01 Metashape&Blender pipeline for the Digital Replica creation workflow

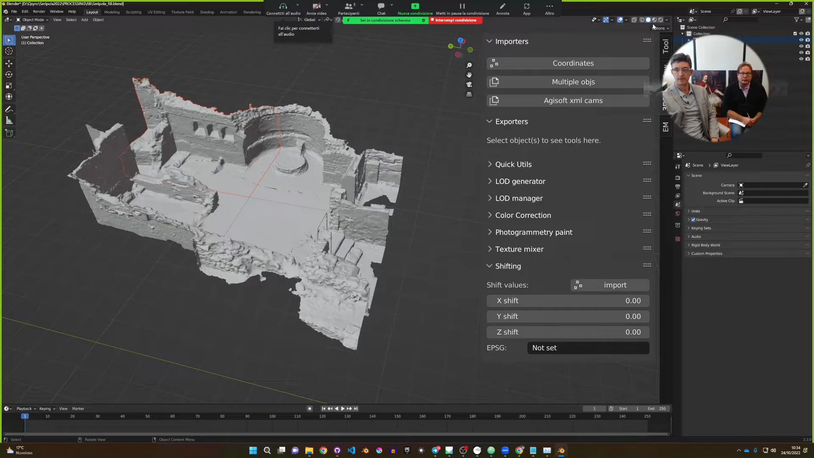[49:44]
Here we have, I can turn on the textures here. And this is the textured version.
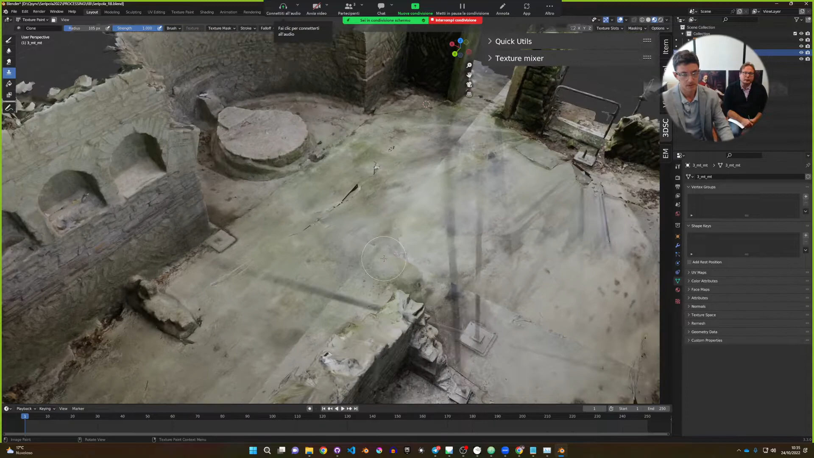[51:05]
There are strange new parameters in Agisoft Metashape since it changed the lighting between the two different models. We have to change a little bit. This is not expected, to be honest. Normally it doesn't happen. It means that something changed.
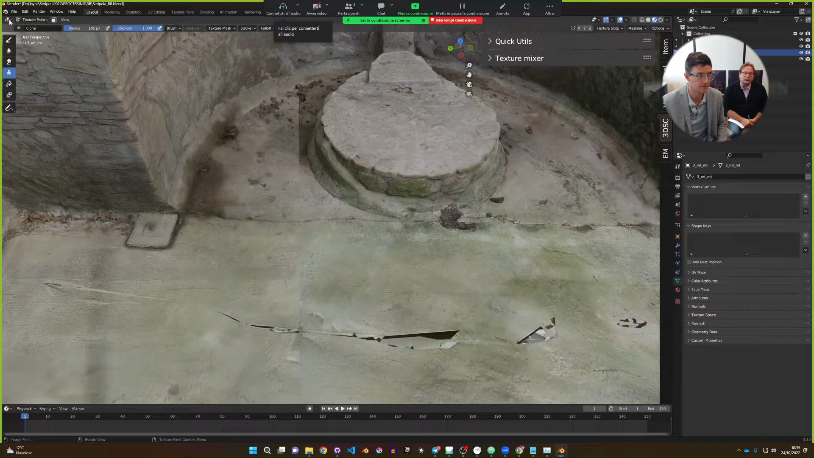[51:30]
Other photo, it was using other photo for one photo for this part and other photo for this yes, part. But it is not normal. Okay, so it shouldn't have to be. But if I select one and two together and I go on text paint,
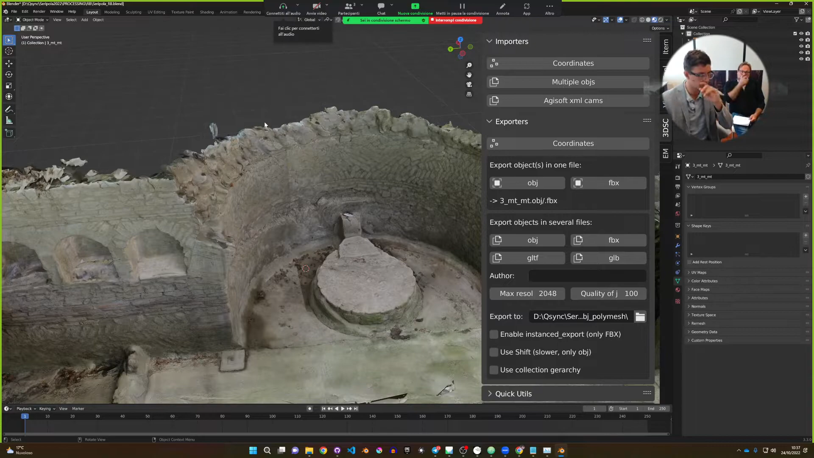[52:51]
We have to set up differently the Metashape engine, okay? So we will fix it.
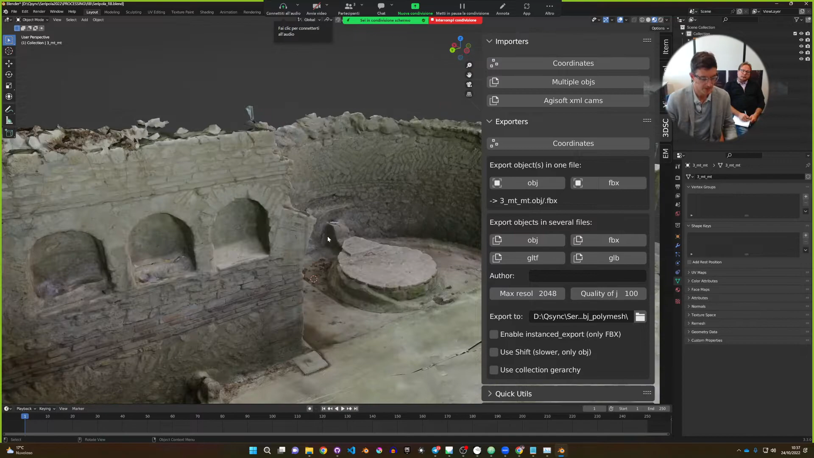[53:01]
Okay, when we have this, we still have a lot of geometry and textures, because we have here is a multi-material,
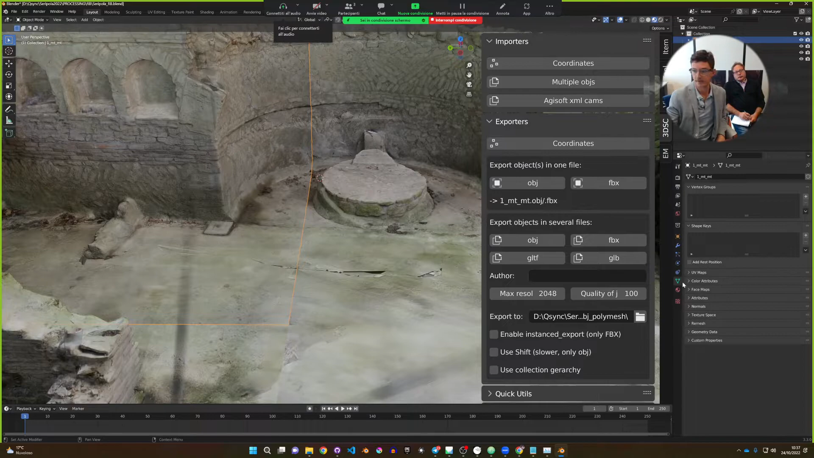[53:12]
three textures here, for instance, three textures here, four textures here, and here four textures.
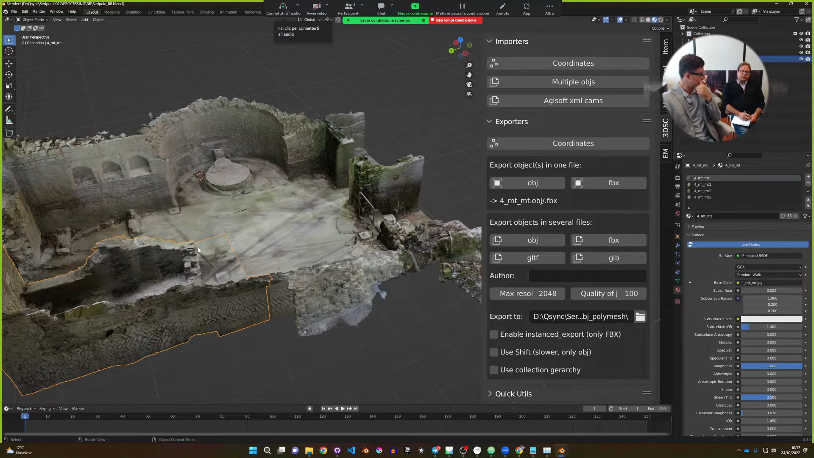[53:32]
So 4 plus 4 plus 3 plus 3, so 8 plus 6 means 14 textures, 4096.
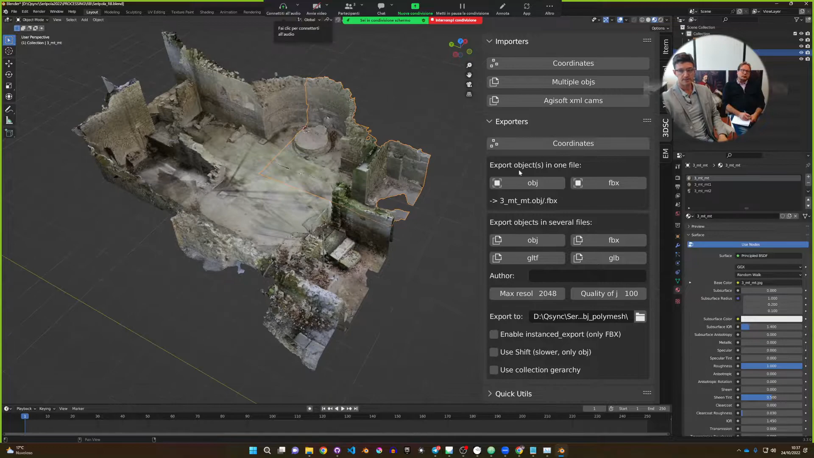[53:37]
Okay, let's see what is the resolution with the model inspector. I select it, for instance, and I ask the geometry. 45 square meters, this is the number of polygons, or something about the textures. One object, three materials, 4096. Or more than that, the main resolution.
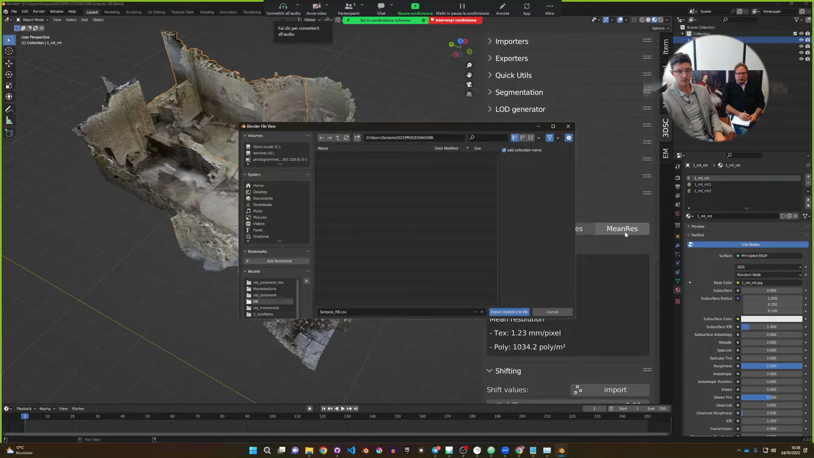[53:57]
There is a pop-up providing you the possibility to save a CSV file with
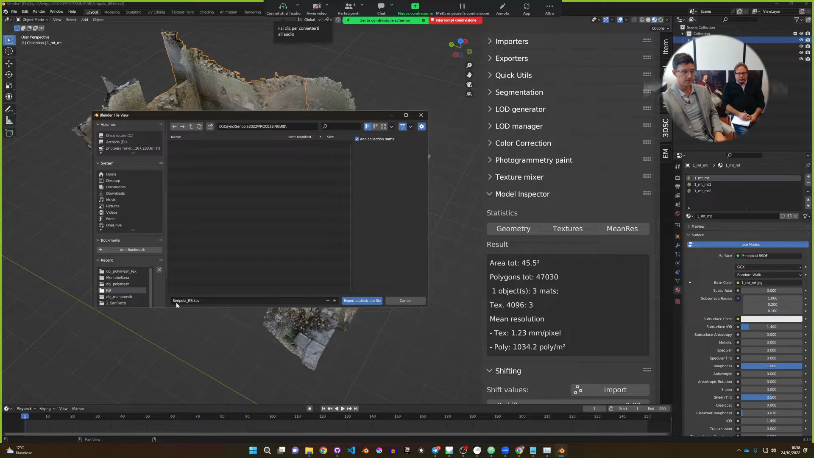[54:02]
all the stuff here. Let's save it here, for instance. And the main resolution is 1.23 millimeter per pixel. Exactly what we wanted, and 1035 polygon for square meters. It's fine. Let's do it for all the stuff here together, memories, and save it again on the home desktop. Sorry, export.
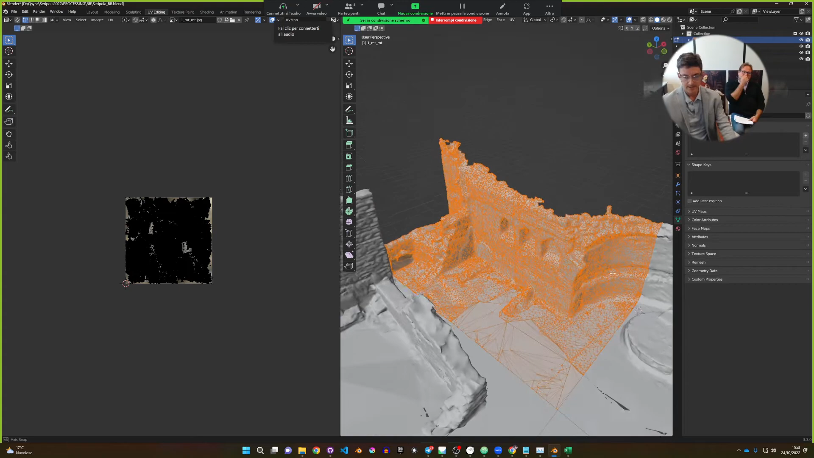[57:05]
This part is unwrapped and put it here.
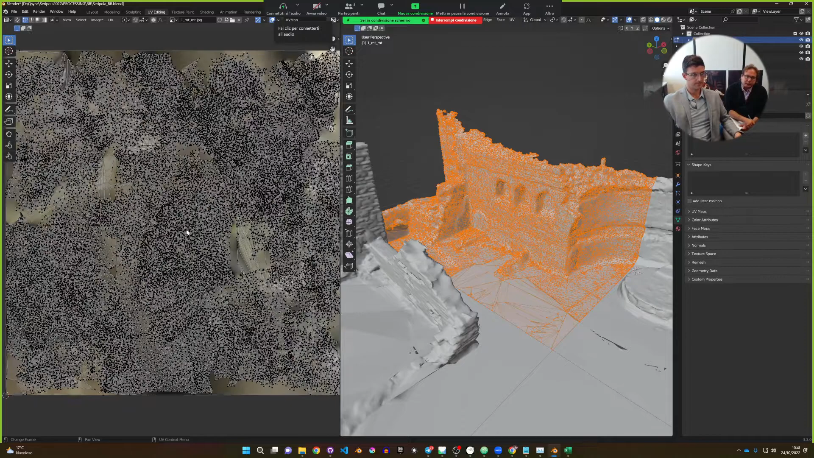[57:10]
What you get for each material in the end, let's say this material one,
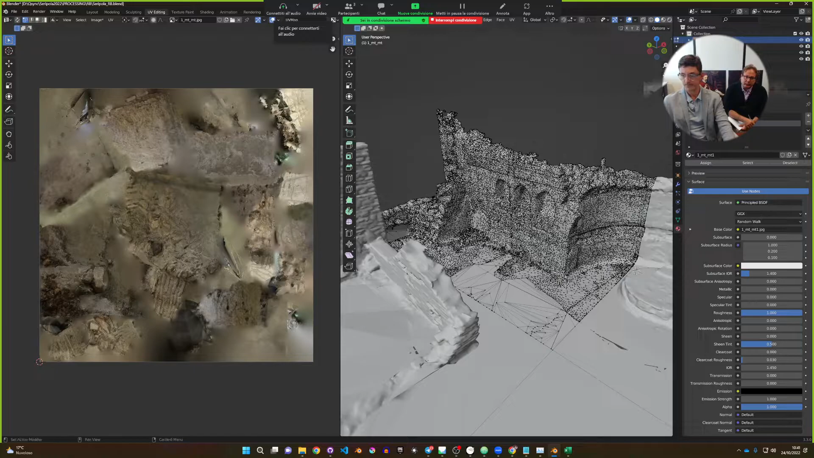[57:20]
select this material. This material, this part of the mesh is projected on a image, that is this one. This part is used, this part of this image is used here. Here is unused. Let's say this is the 1MT, empty one. 1MT, empty one. Here. You see,
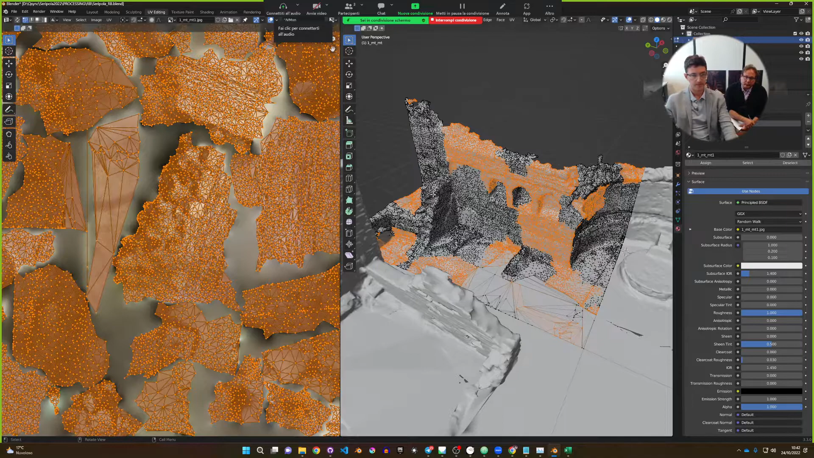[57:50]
this is the wall, and here you don't have information. It's lost memory. You use it actually, but to describe what? Nothing.
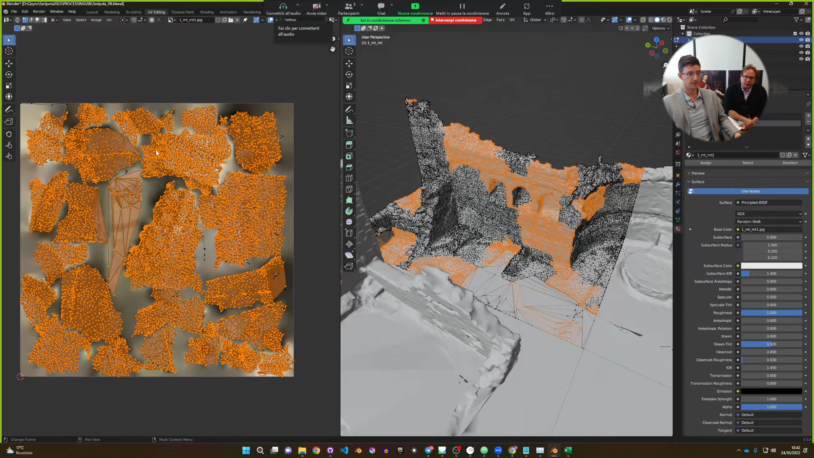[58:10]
So they are like island in the sea. The islands are information used, but there is the sea.